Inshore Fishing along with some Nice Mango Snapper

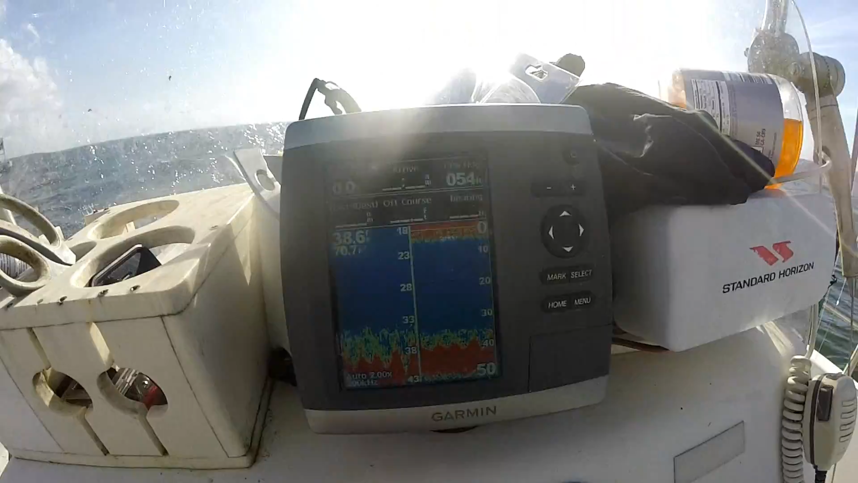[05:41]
the bottom a little bit you can't see it because the water is really dirty i don't even think i'm